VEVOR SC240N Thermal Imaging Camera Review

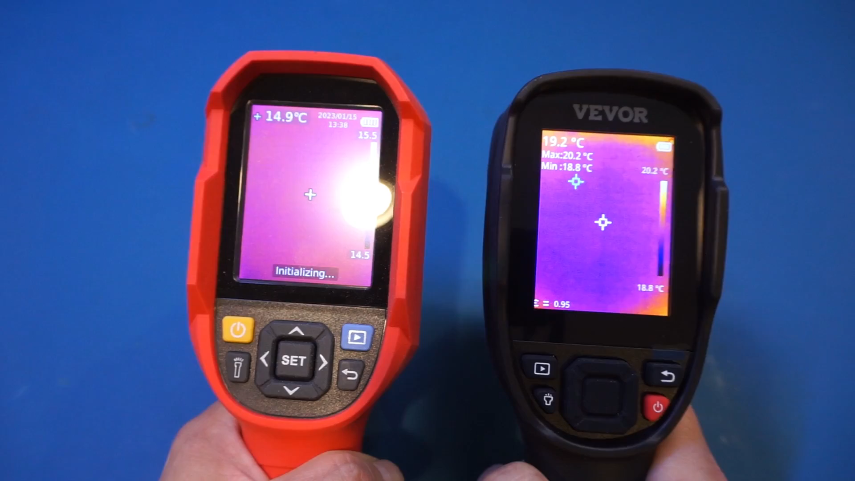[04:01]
And it does take a few seconds longer for the Viver to power up. As you can see here, it takes quite a bit of time for both units to power up. It is on par with the performance of the Unity, which is definitely on the slower side among all the thermal cameras I have reviewed on this channel so far. But this is largely mitigated by the long battery life. The 240N has a clean battery life of 9 hours, and the M and H version have even longer runtime. So you can just leave it powered on if you don't want to wait for it to power on every single time.
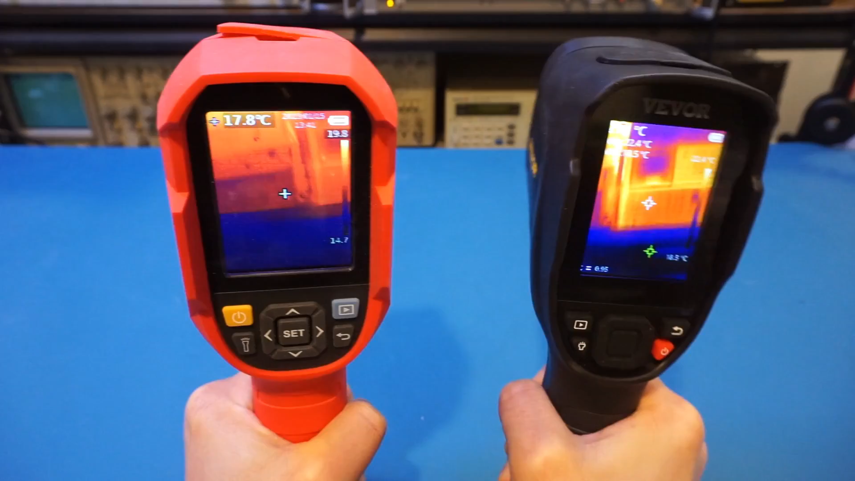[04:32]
On screen: spot 17.8°C
Once powered on, you can see the image quality is actually excellent. I haven't looked at it in detail yet. But just by looking at the background, I can already say that image captured by this SC240N is less noisy than what is captured on this Uni-T, UTI 690B. And this is actually not surprising, given that the thermal sensitivity for the SC240N is specified at less than 40 mK, whereas the thermal sensitivity for the UTI 690B is specified at less than 60 mK.
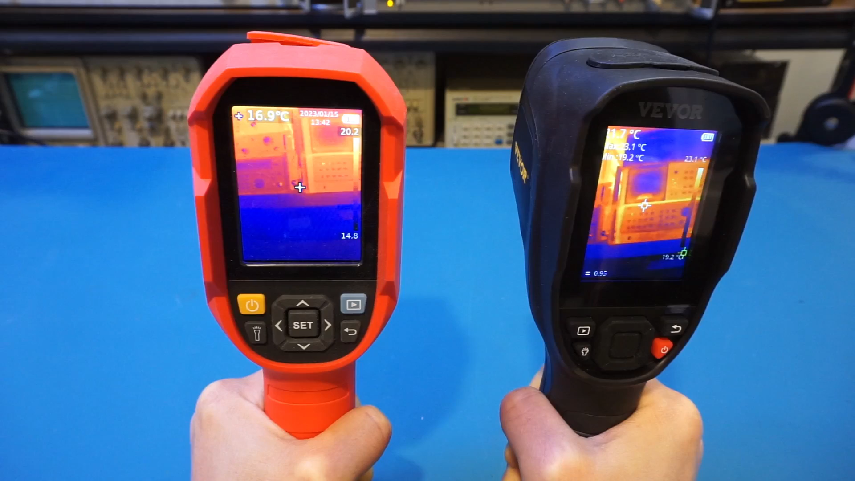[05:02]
On screen: spot 16.9°C
The thermal sensitivity sometimes is also specified as noise equivalent temperature difference, or NETD.
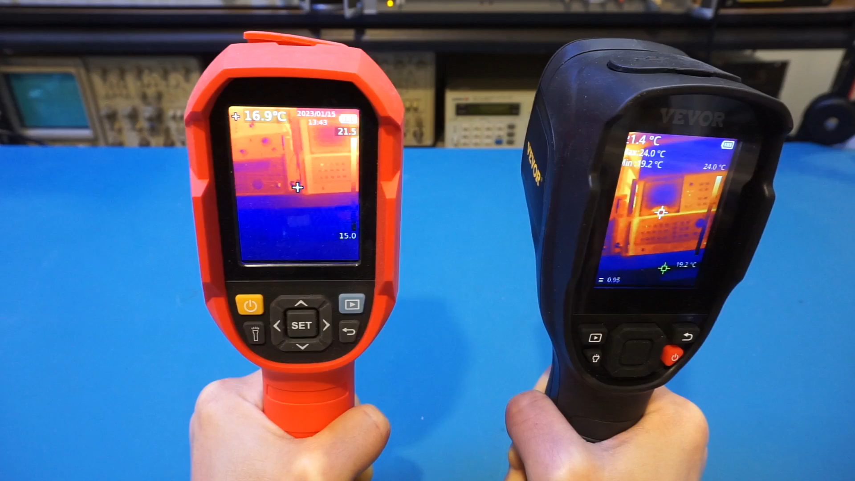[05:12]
In general, the lower the NETD, the less noisy the captured image, and the better the thermal image quality. The manual is actually quite intuitive on this unit, and is largely similar to other thermal cameras I have reviewed.
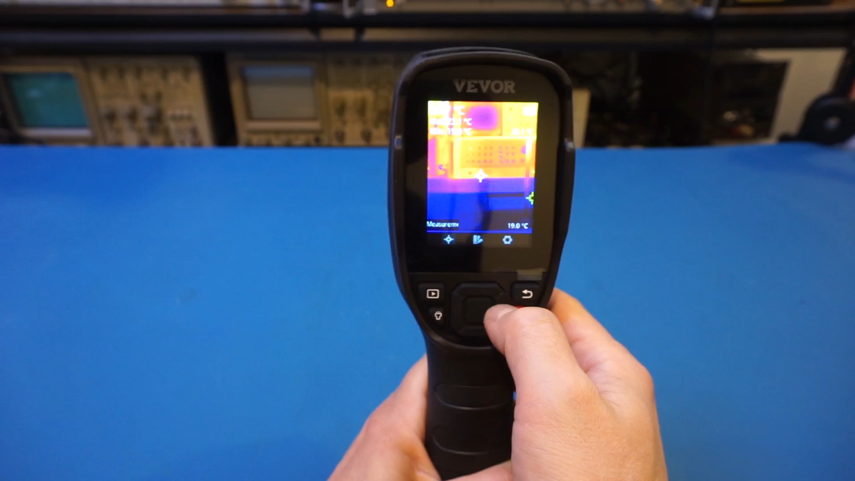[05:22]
You can get to the manual by pressing this middle button, and can cycle through the items here. And to get into the specifics, you just press the button again, and you get into the sub-manual.
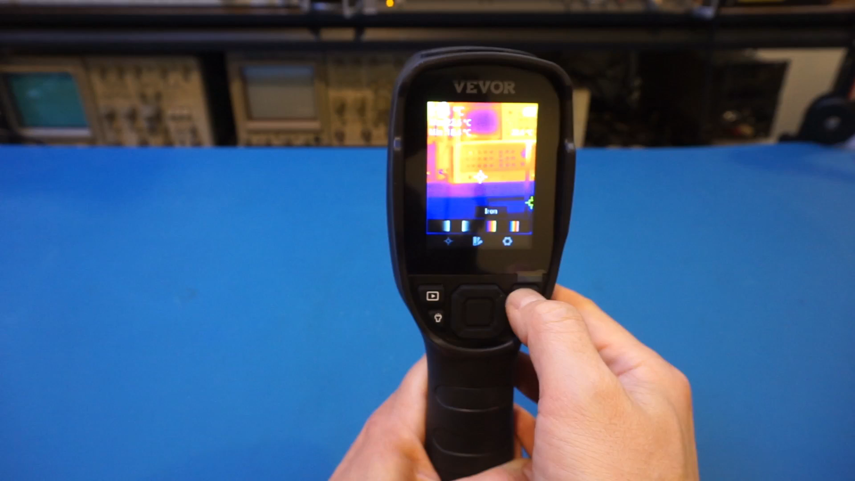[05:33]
But there are a couple of things I wanted to point out. Although the SC240N has a specified temperature range between minus 20 and 350 degrees, it actually has two different temperature ranges.
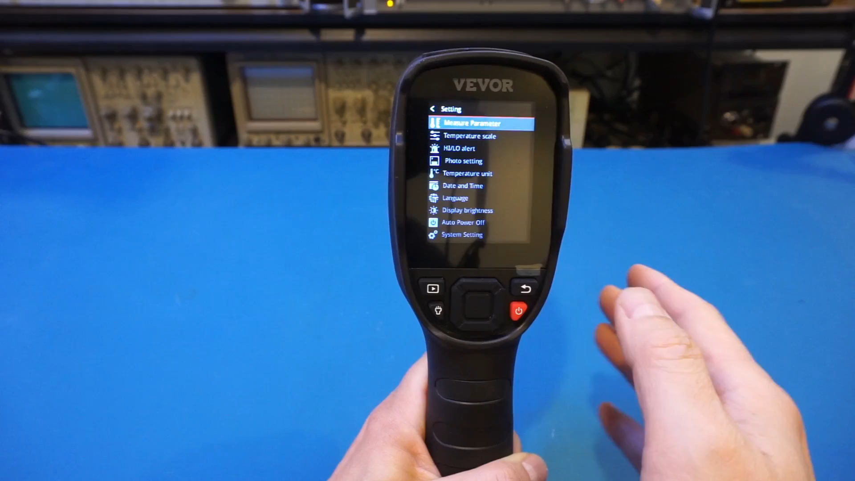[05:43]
You have to select manually. By default, the temperature range is set as between minus 20 and 150 degrees. But if you want to measure a temperature higher than 150 degrees, you will need to adjust the settings to set to the correct temperature range.
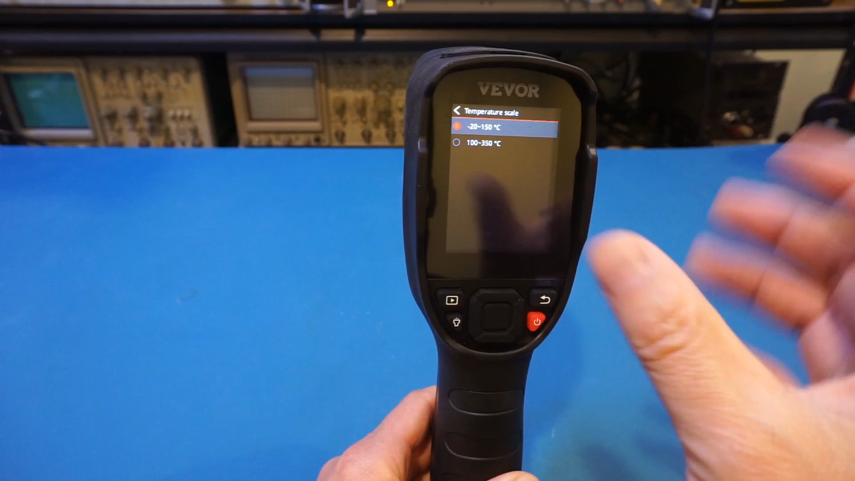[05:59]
Otherwise, the thermal image would be oversaturated. Here's an example. I took a picture of my space heater with a default setting a little bit earlier, and you can see the oversaturation of the image. Later, I changed the temperature range to between 100 and 350 degrees, and took another picture, and you can definitely see more details here.
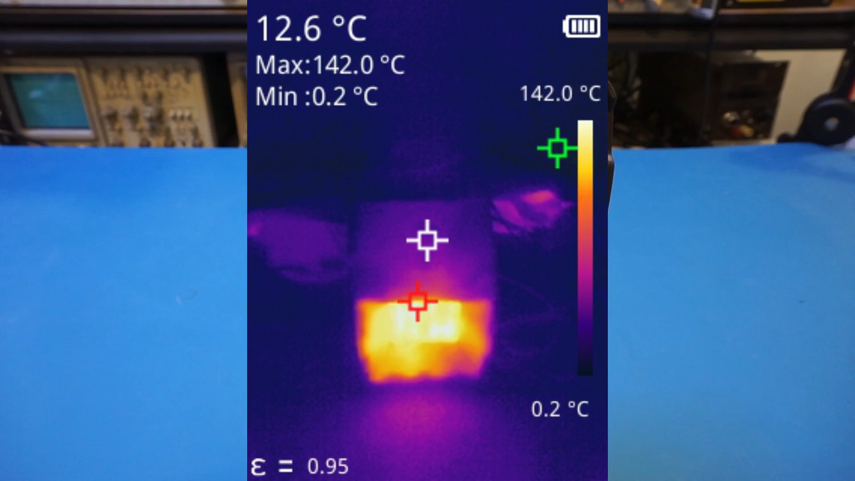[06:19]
On screen: spot 12.6°C, max 142.0°C, min 0.2°C, scale top 142.0°C, scale bottom 0.2°C
Switching between these two ranges does take a little bit of time,
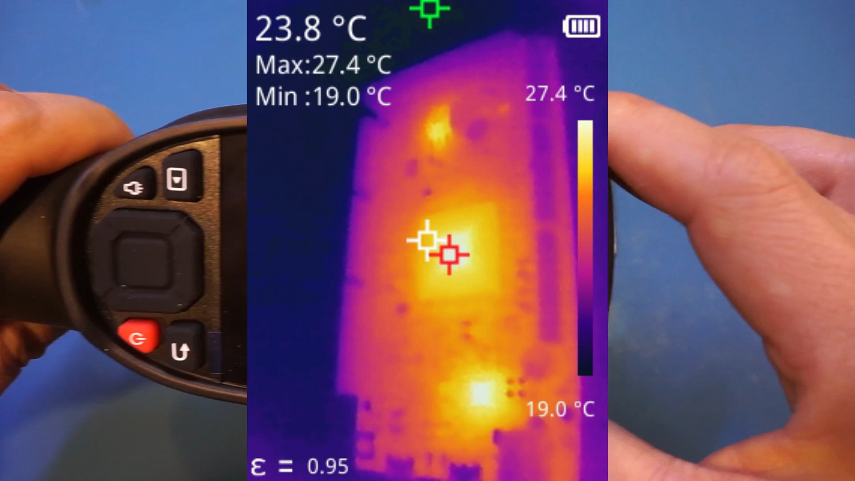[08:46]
On screen: spot 23.8°C, max 27.4°C, min 19.0°C, scale top 27.4°C, scale bottom 19.0°C
They're pretty crisp. And the focal distance is just about right for you to be able to discern some of the smaller features on the circuit board.
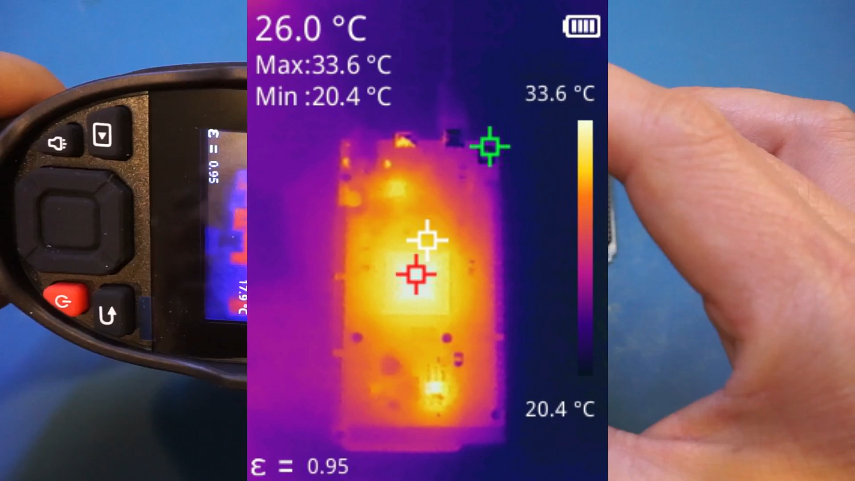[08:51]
On screen: spot 26.0°C, max 33.6°C, min 20.4°C, scale top 33.6°C, scale bottom 20.4°C
And to take a picture, you can just press a trigger button.
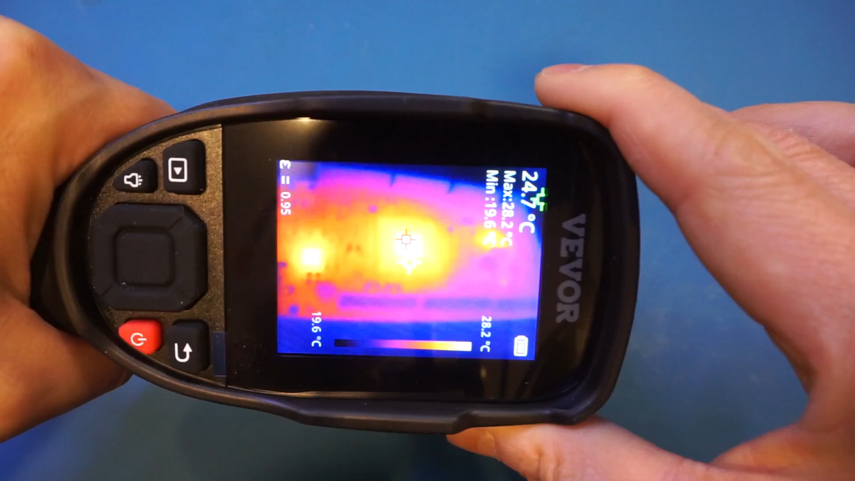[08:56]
On screen: spot 24.7°C, scale top 28.2°C, scale bottom 19.6°C
And of course, right now we have the setting to let you confirm, but there is also a setting.
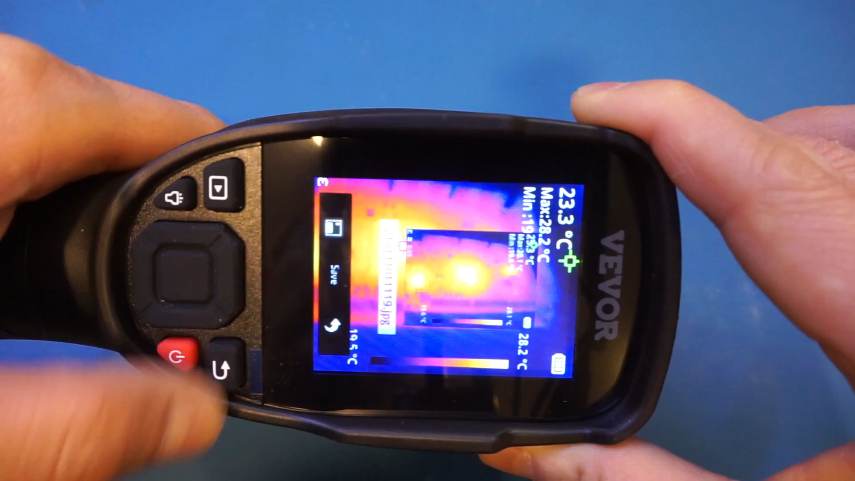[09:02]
On screen: spot 23.3°C, max 28.2°C, scale top 28.2°C
You can actually do it without confirming. So let's actually just show you that. So I go to the menu here, and you can see settings, photo settings.
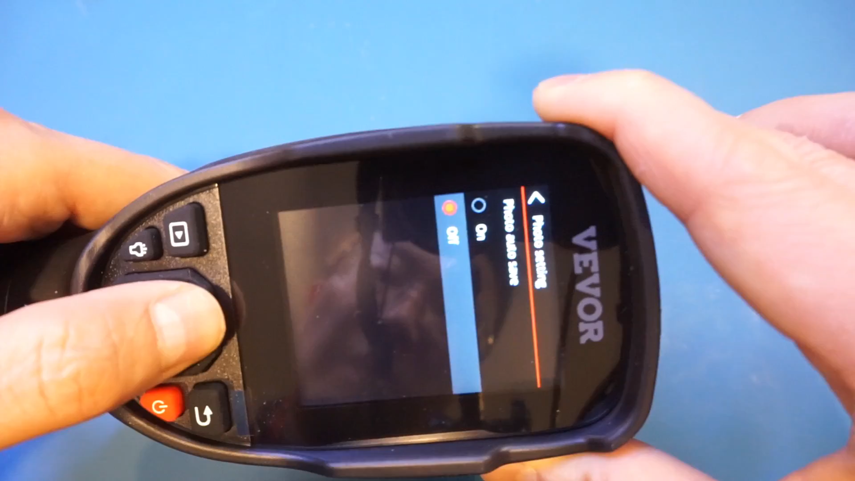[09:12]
You can see that we can actually change it to autosave instead of having to confirm. Now, if you are using the thermal camera for electronics, you probably should invest in a macro lens.
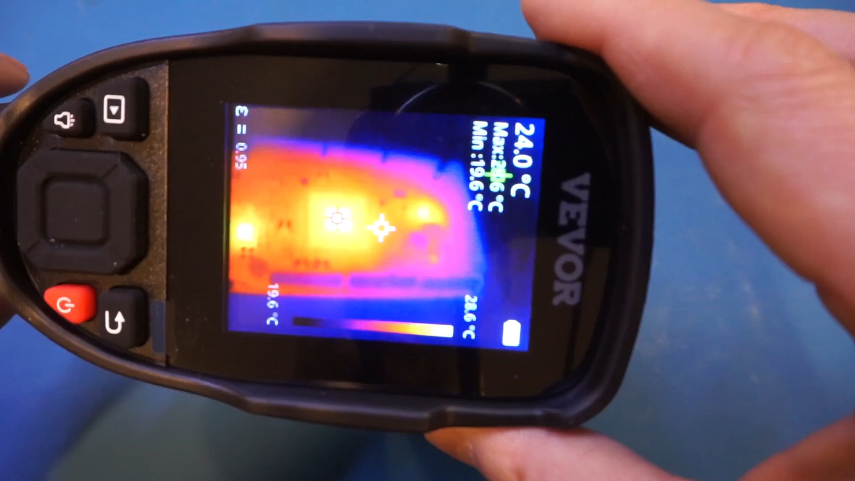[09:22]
On screen: spot 24.0°C, min 19.6°C, scale top 28.6°C, scale bottom 19.6°C
I don't have one specifically made for the Viver, but let me use the one from the Hip Micro.
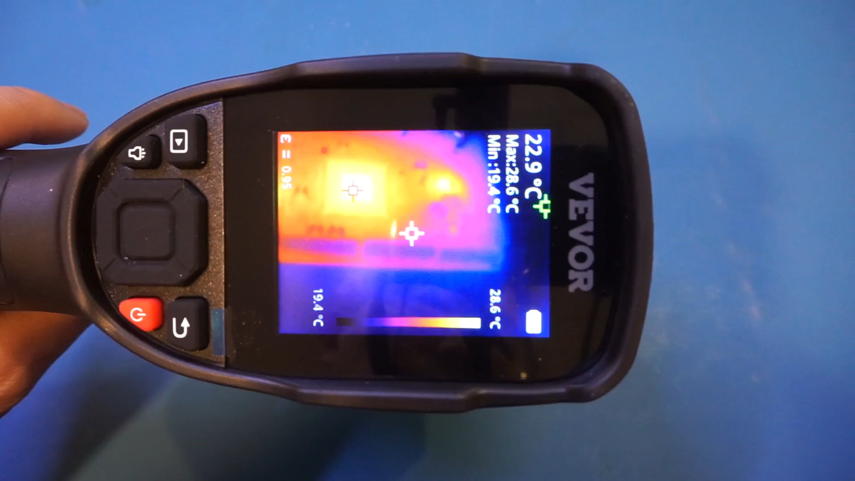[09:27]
On screen: spot 22.9°C, max 28.6°C, min 19.4°C, scale top 28.6°C, scale bottom 19.4°C
So let's at least take a look here. Of course, I don't have a way to mount this, but let me try to align the image here.
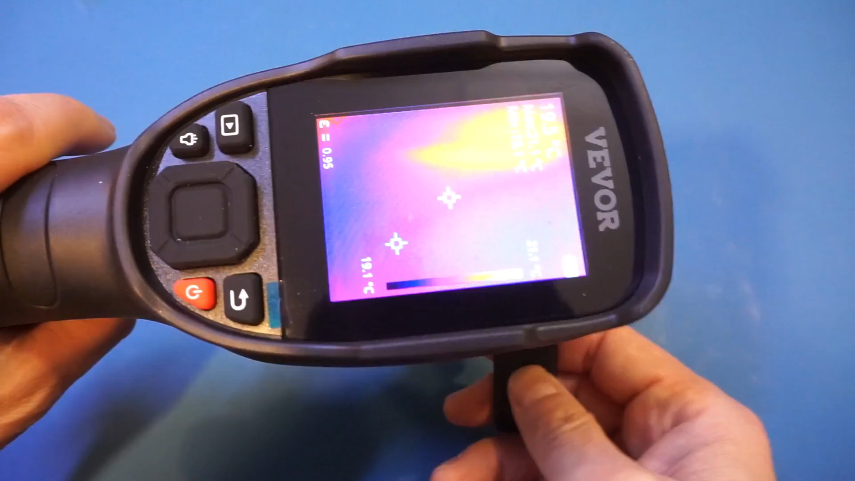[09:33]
So, not sure if you can see. Once it is aligned, you can actually see a lot more details with the macro lens.